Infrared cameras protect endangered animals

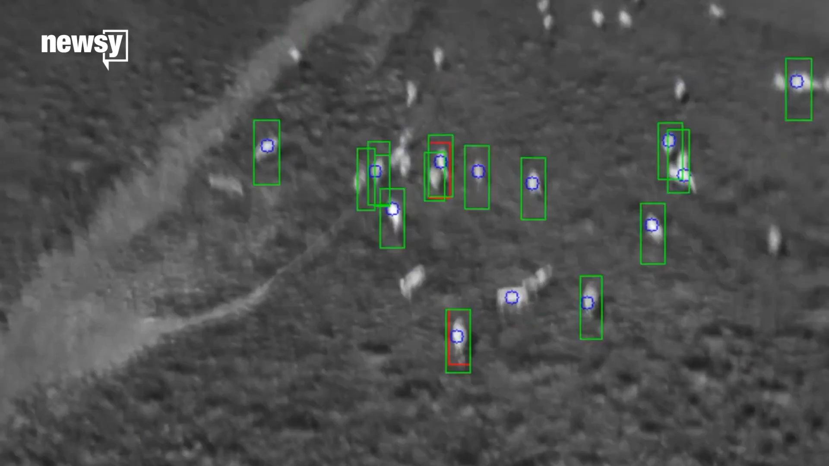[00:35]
which are either wild mammals or the humans hunting them.
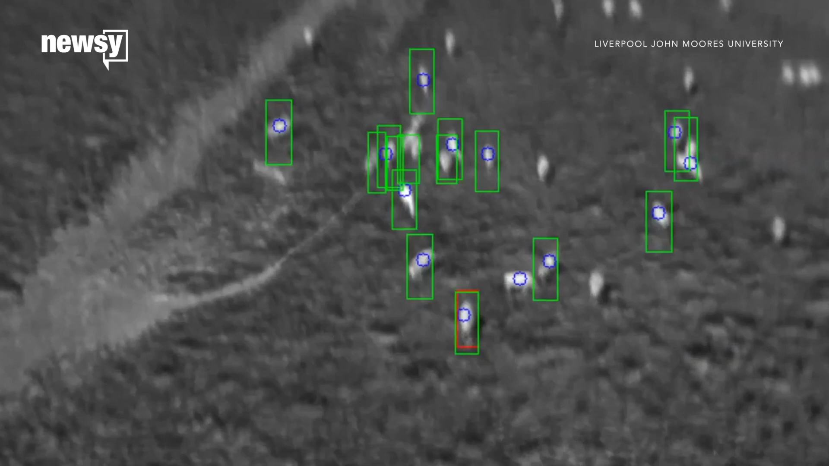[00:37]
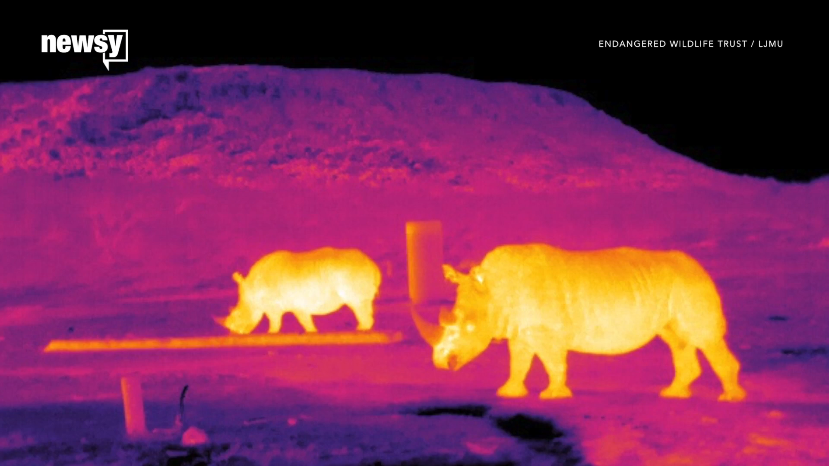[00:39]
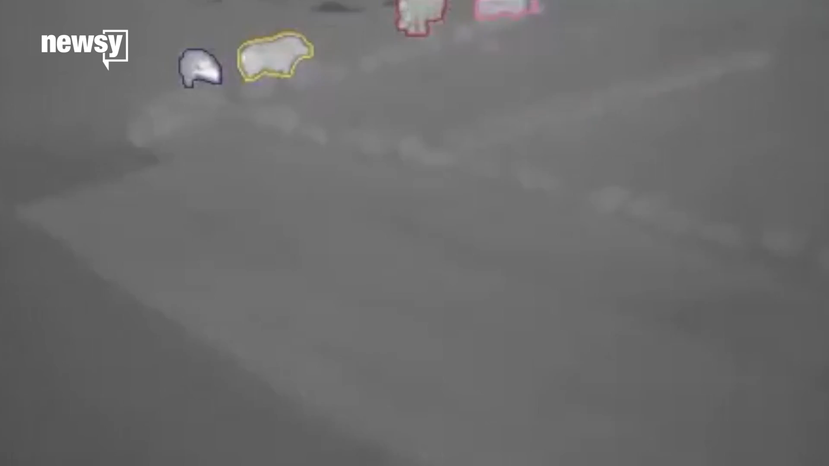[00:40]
They've taught their algorithm to automatically recognize animals.
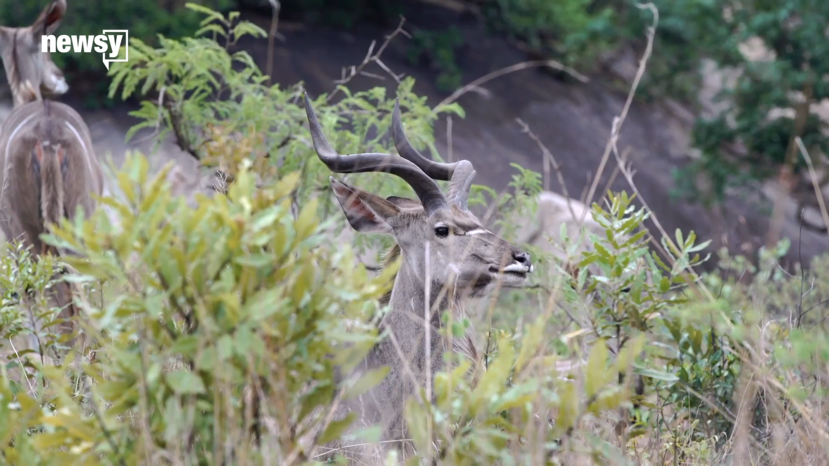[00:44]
It can even spot animals that are hiding among cold plants.
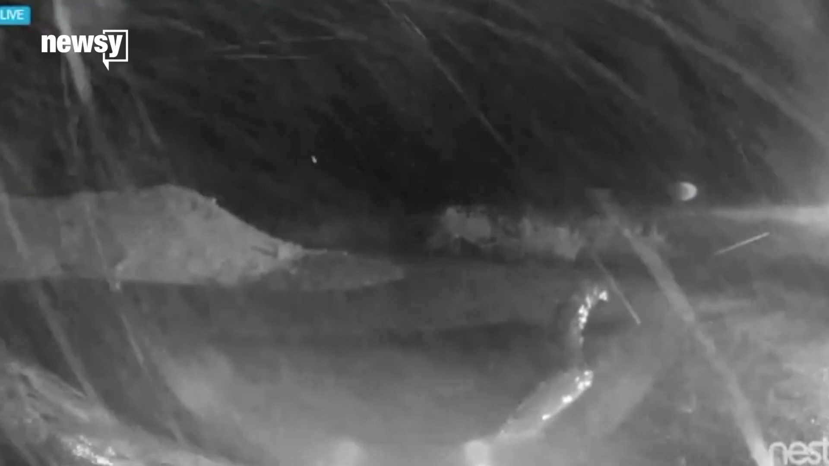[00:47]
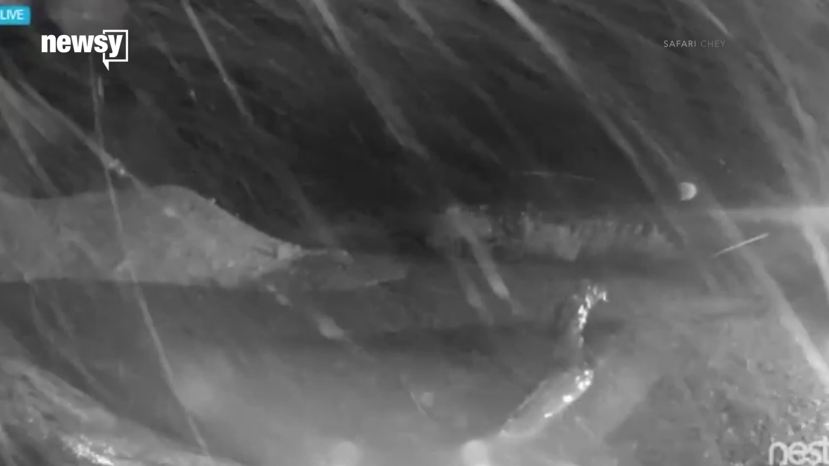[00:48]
Now they're trying to get it to account for bad weather or hot backgrounds.